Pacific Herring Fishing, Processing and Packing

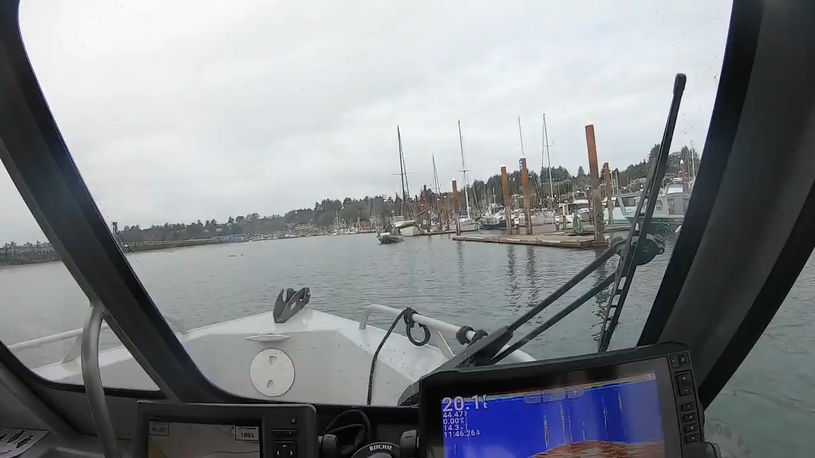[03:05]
That's what they look like. That's a big school right there. Oh, look at my pole.